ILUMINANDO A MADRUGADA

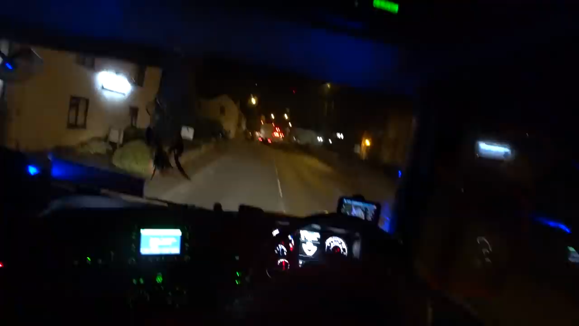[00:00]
23 horas e 28 minutos Tamo aqui socado no meio das vilinhas
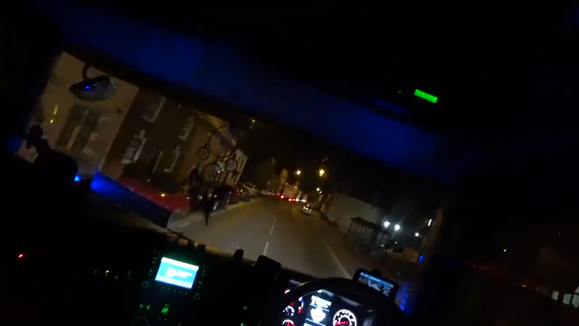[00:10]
Obviamente fecharam a... Por causa das obras né Por causa das obras fecharam a rodovia Aí joga esse mundo velho de caminhão Essas estradas assim Tem um monte pra trás, ainda tem um monte pra frente E o semáforo fechou ainda
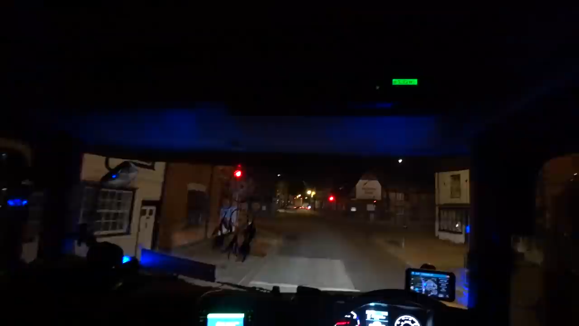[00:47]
Olha nós aí cambada, canal clandestino channel
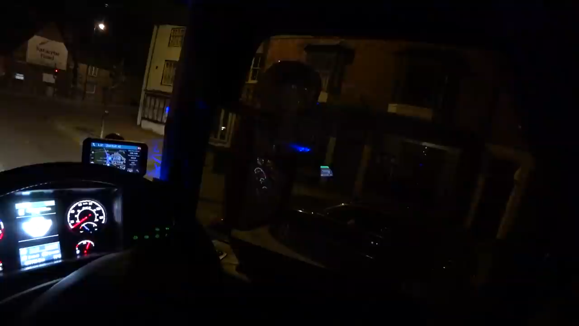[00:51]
Tem uma pessoa dentro daquele carro ali É uma impressão minha Não é só uma jaqueta É só uma jaqueta né
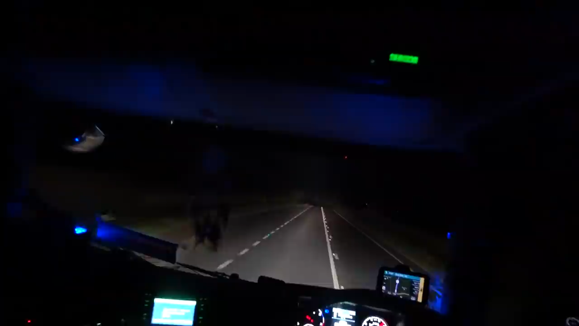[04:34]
São seis em cima Mais duas Quatro Dez lâmpadas né Olha aí Top Tem tudo meio de ficar no escuro ó